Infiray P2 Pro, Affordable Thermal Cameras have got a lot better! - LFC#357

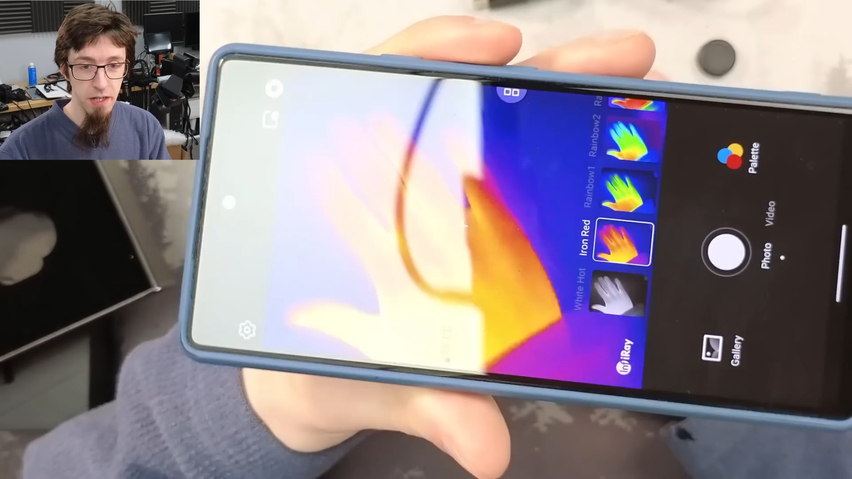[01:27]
I think this thing is 24 FPS.
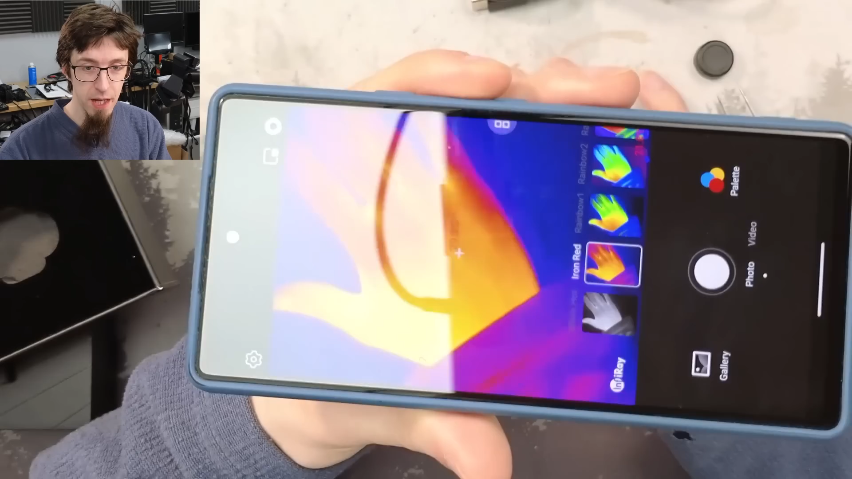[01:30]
And again, my FLIR 1 is hilariously bad. Like I'm not going to bother to like try and do some kind of drag race between this
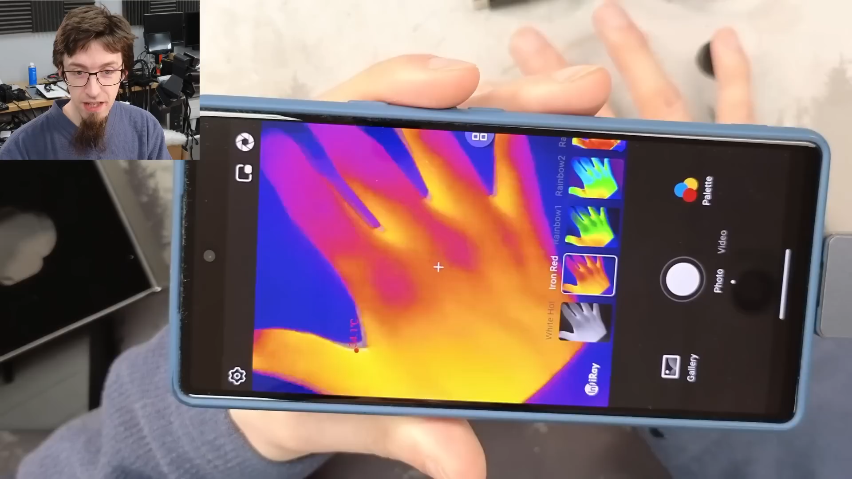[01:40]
and my FLIR 1 because my FLIR 1 is, it's not a modern, it's not a modern thermal can. So it kind of goes without saying that this is going to demolish my FLIR 1.
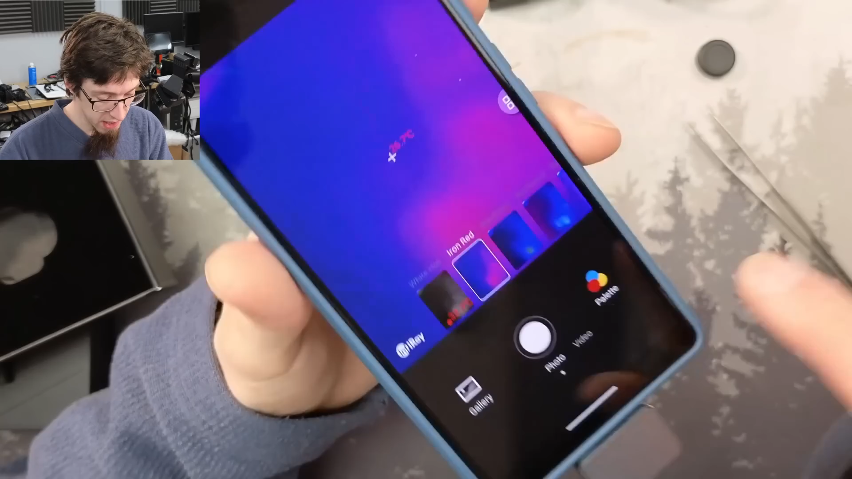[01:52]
So yeah, there are various other palettes you can use there. So the reason why these other palettes might be useful is,
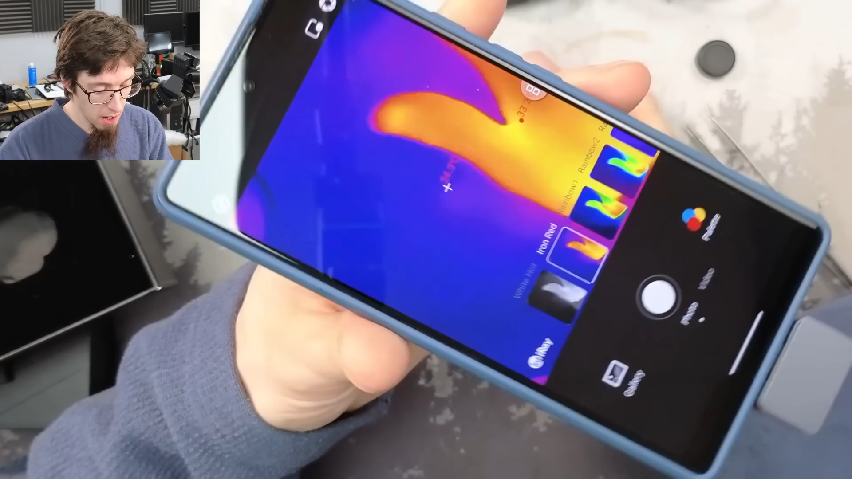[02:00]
you know, either personal preference or color blindness, things like that. You could set it to a palette that works for you. So that's neat. So we've got photo mode and video mode. Do we get a narrower feel of the view in video mode? Nope.
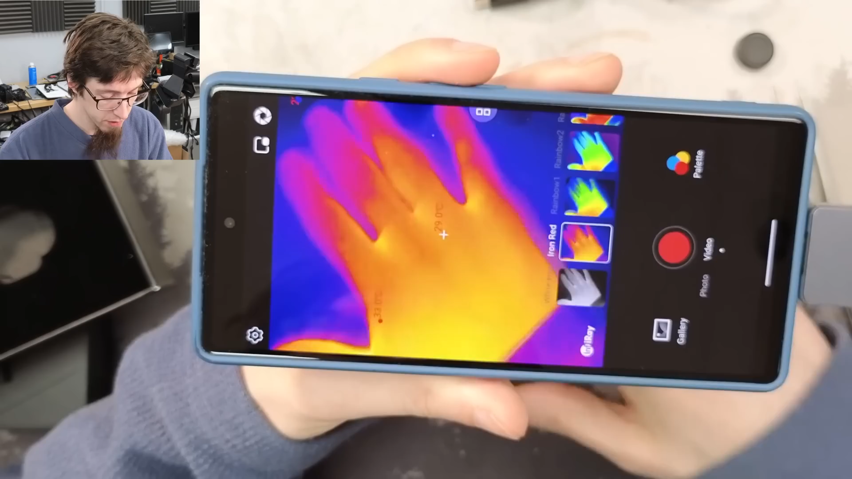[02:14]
That's pretty good. All right. So let's have a look at the settings. So we can go into professional mode. What happens if we do that?
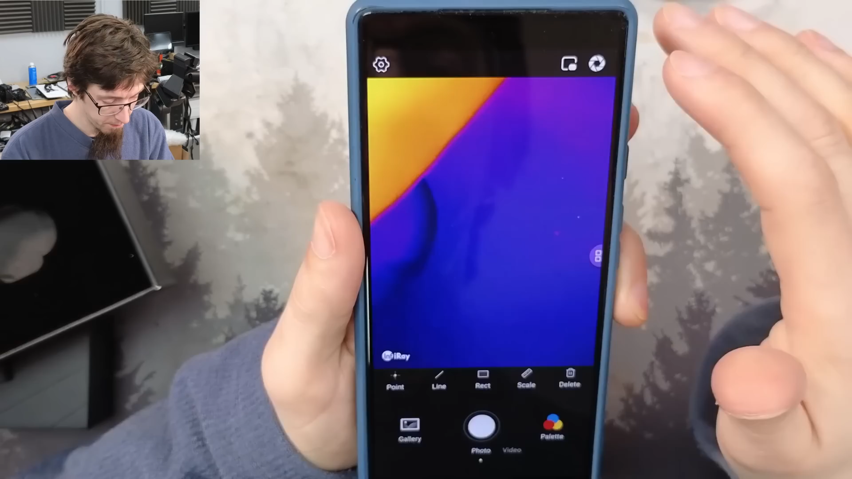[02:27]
Nice. So with in professional mode, if I hit point and go there. Cool. So now I can actually put a point on the screen and it will track the temperature of that exact point. This is great. Like this is all stuff that is really common on thermal cameras and my FLIR 1 can't do this. So literally just having a pointer appear is great. Cool. Right. Let's stick on the... Let's put on the macro lens.
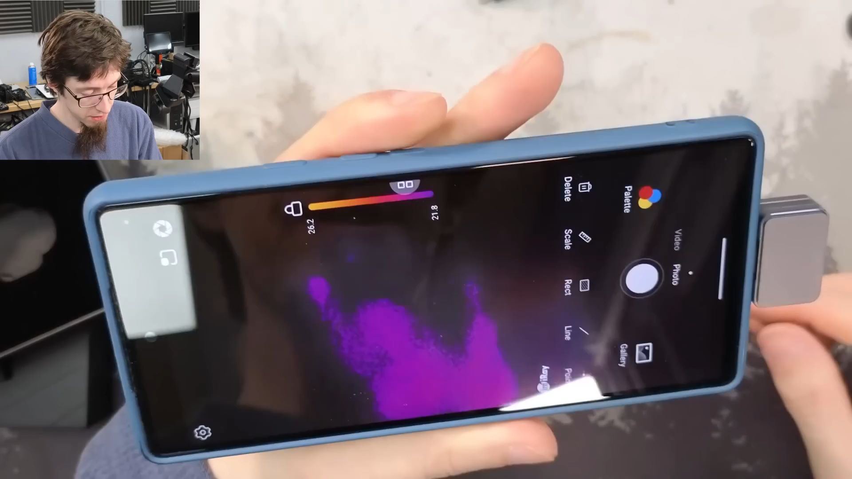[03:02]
So how far do we need to get before that is good?
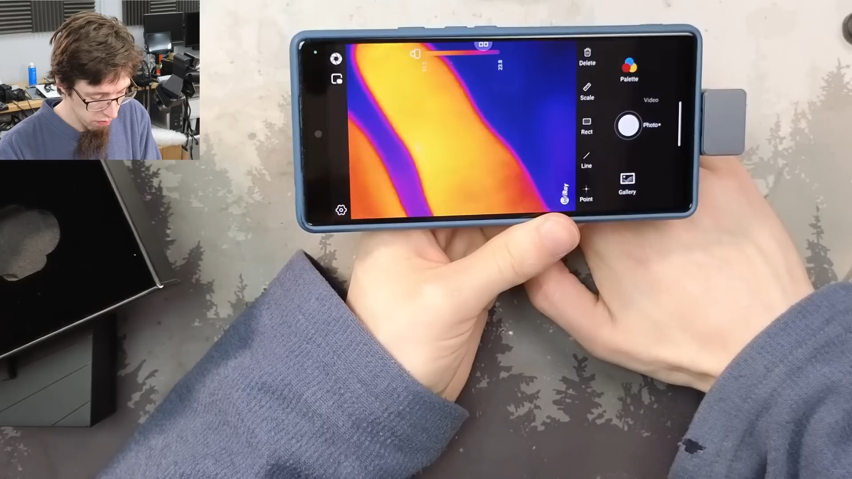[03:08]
Wow. I can get really close with that. You can actually make out the lines on my knuckles there. Can that like make out my fingerprint? It's my little finger, so it's not going to be any use to you. Not quite. However, that's very good. All right.
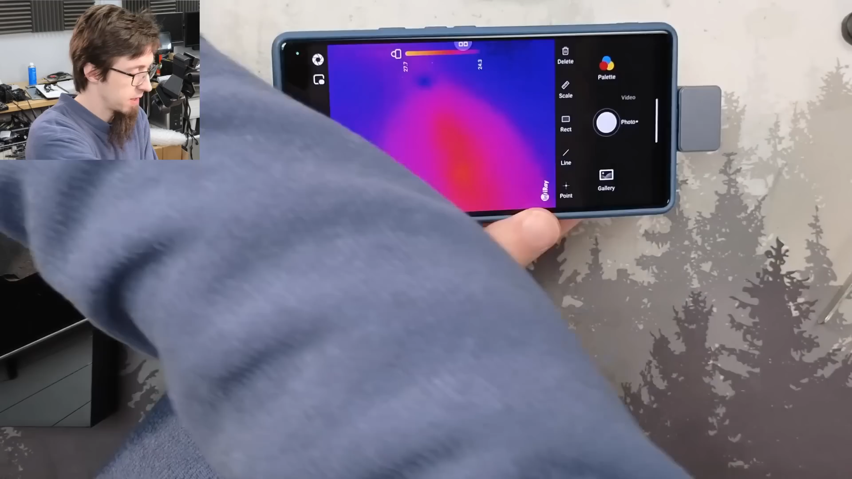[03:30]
Let's just stick a circuit board under there super quick. Yo.
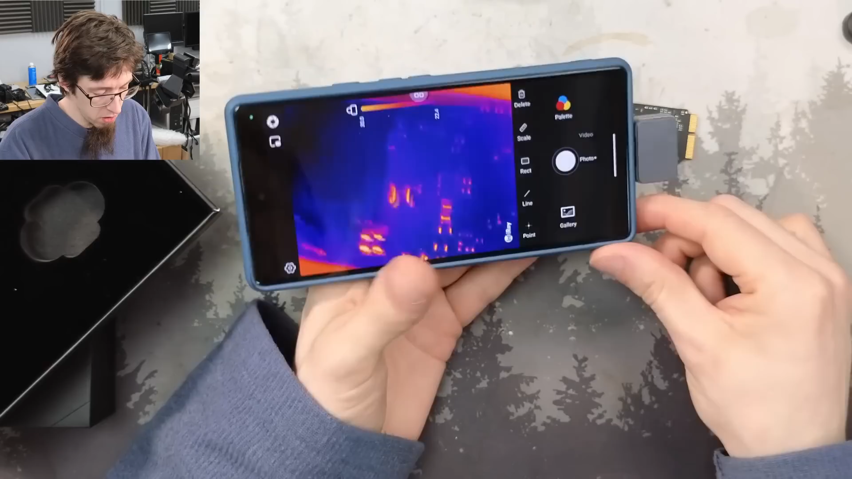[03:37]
Yo, look at that. That's nuts. That's crazy detail. This is a different world to using my Hekin FLIR. All right. Uh, cool. So yeah, that... And how good is it without the macro lens?
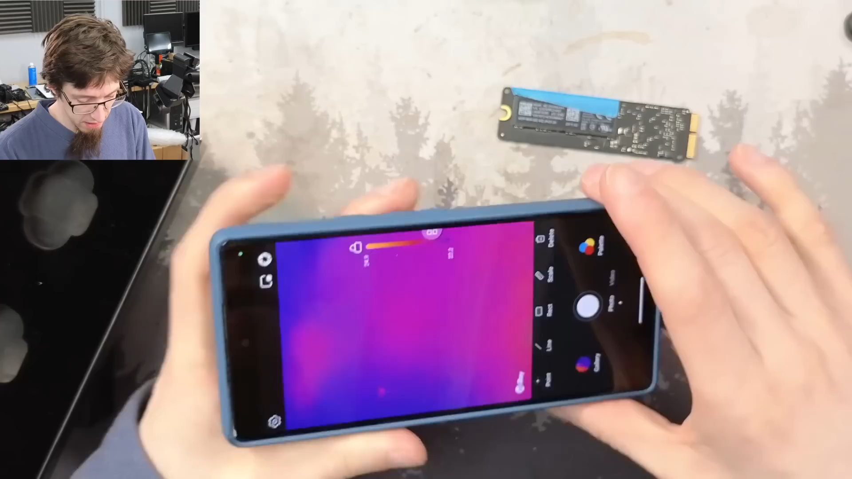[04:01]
So without the macro lens... Yeah, without the macro lens, we've got the same kind of detail that we would normally expect from one of these things, which is a blob around there somewhere. Fair enough. Very cool. Right. I'm going to go and rig up a board, um, and we'll actually demonstrate this in action, detecting a short circuit. So see you after the cut.
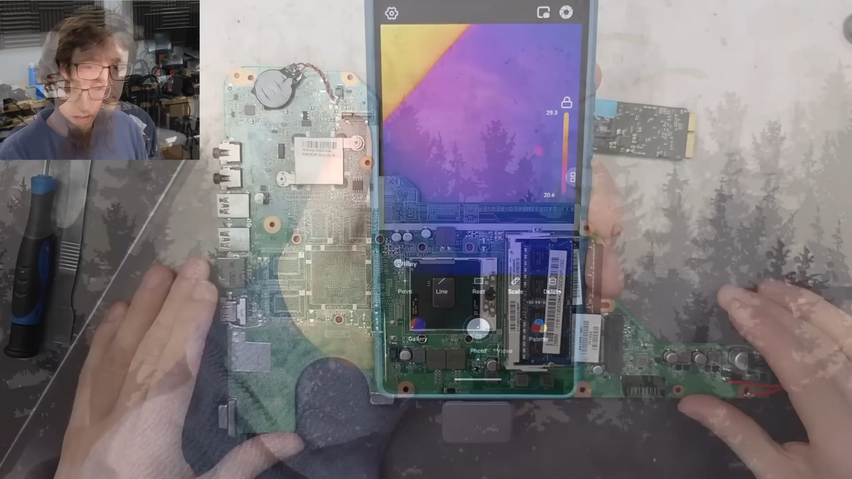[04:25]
All right. So I've got a practice board here that I have rigged up with a dead capacitor that's in a classic place on the main power rail of the motherboard.